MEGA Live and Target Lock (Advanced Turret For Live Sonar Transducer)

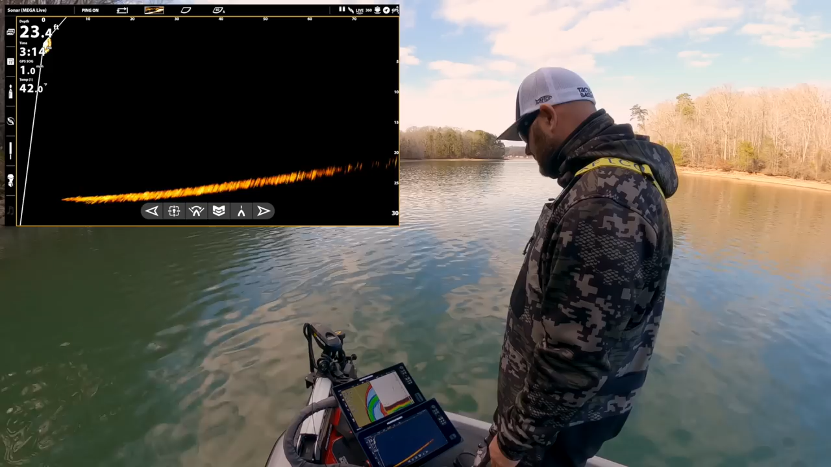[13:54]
On screen: depth 23.4 ft
So down here again, you got, uh, straight ahead. Oh, just lost something. Let's go back to, uh, Minn Kota steer.
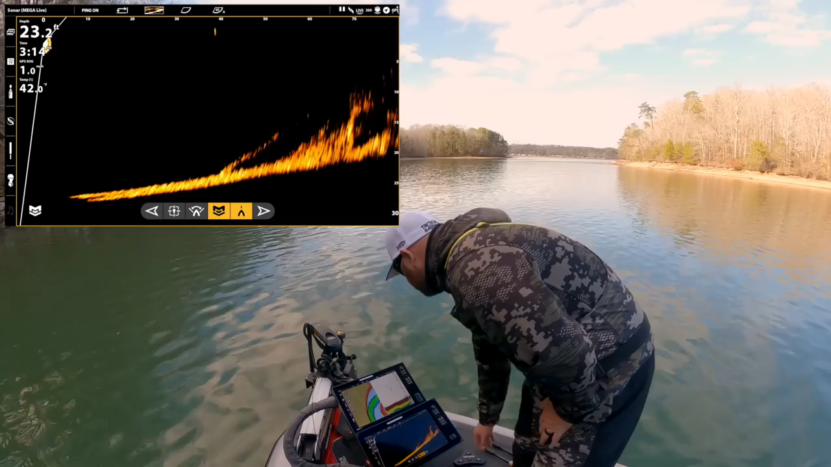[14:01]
There we go. There's a ball of bait. Okay. So that's a 90.
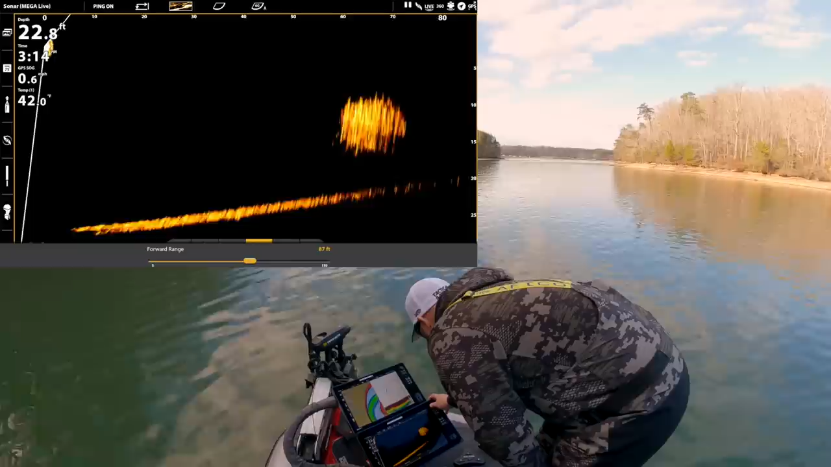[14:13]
On screen: depth 22.8 ft
So now I can, I can either way, uh, way point that or I can hit target lock.
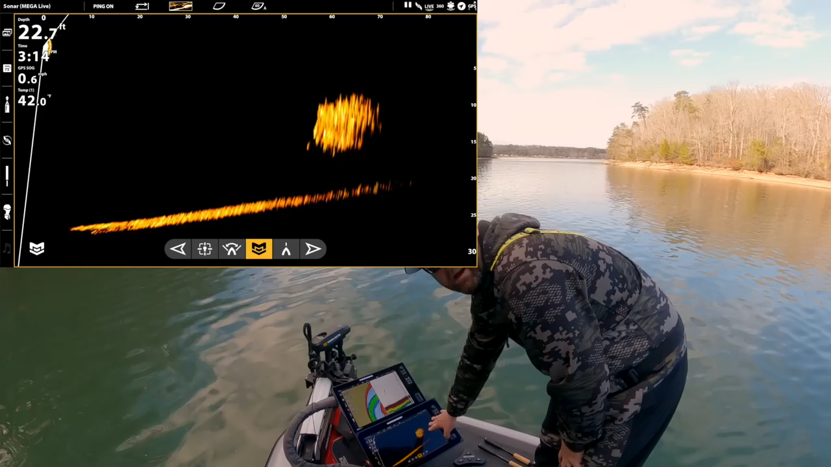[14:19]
On screen: depth 22.7 ft
Okay. Now that's going to lock, that's going to lock my
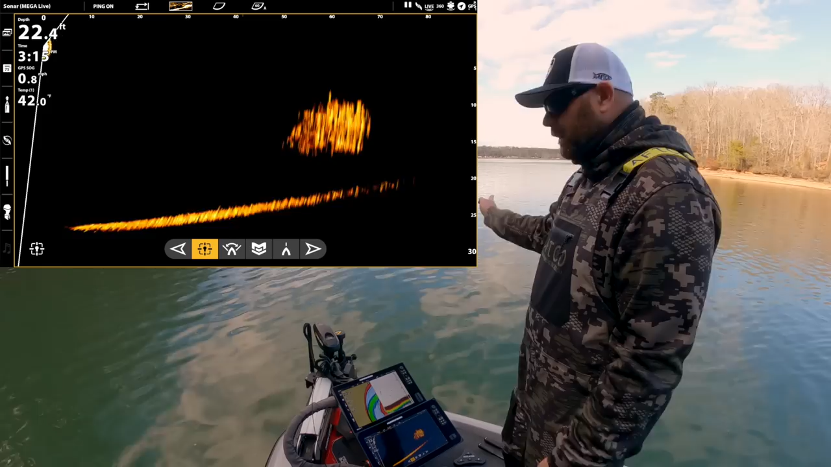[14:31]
On screen: depth 22.4 ft
live pointing right at that ball of fish. So if I was spot locked, now my trolling motor can do whatever it wants, but you can see as we're drifting, it's staying, it's adjusting itself to look back past the starboard side of the boat, um, at that school of fish. Obviously they're moving. See if we can track them down.
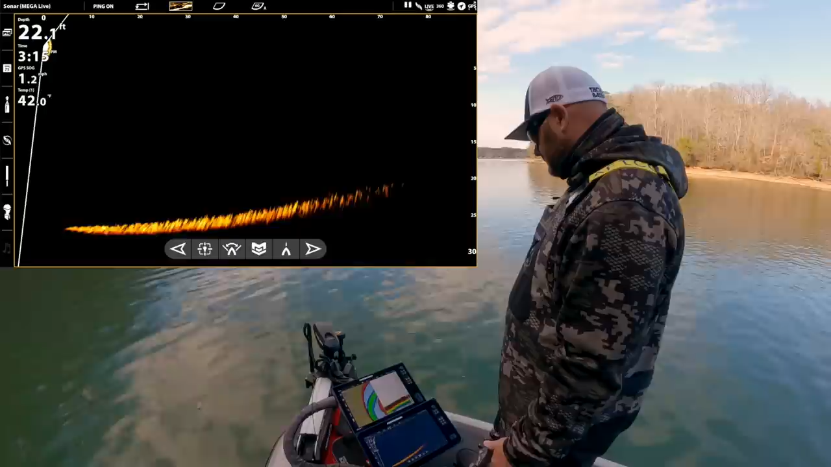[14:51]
See if we can track them down. But, uh, throw my rig out there just for fun, just to show you guys what the screen looks like.
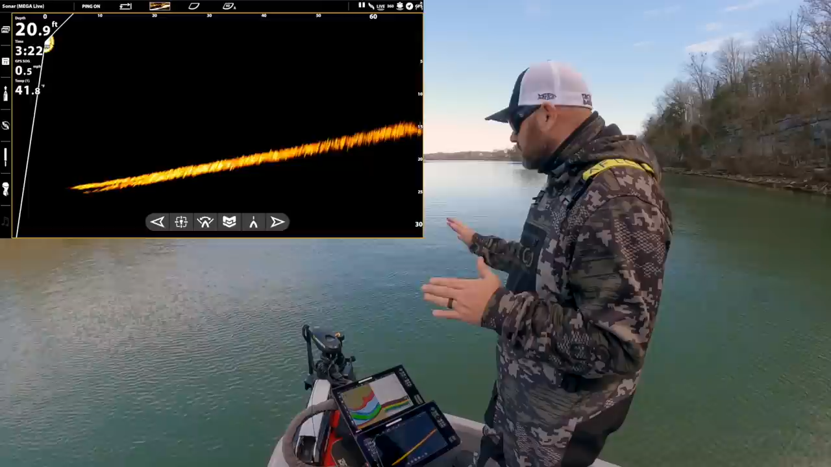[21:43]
On screen: depth 20.9 ft
40 feet out I can control it completely separate from the Ultrex and that is a huge plus a huge lifesaver especially if you're an offshore fisherman now this isn't for everybody but like I said I'm an offshore fisherman I like to fish deep clear water reservoirs you know finding fish suspended that is the last frontier in bass fishing finding those spotted bass the small mouth big large mouth
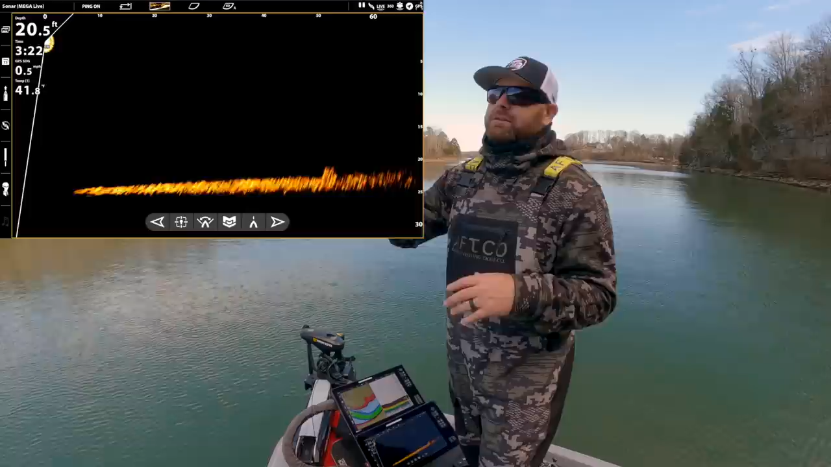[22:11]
On screen: depth 20.5 ft
suspended under bait you know 20 feet down over 150 feet of water that is a tool that really really helps guys if you have any questions please leave them down below in the comment section but I hopefully hopefully that helps now you can understand the whole turret system the target lock the features the way pointing all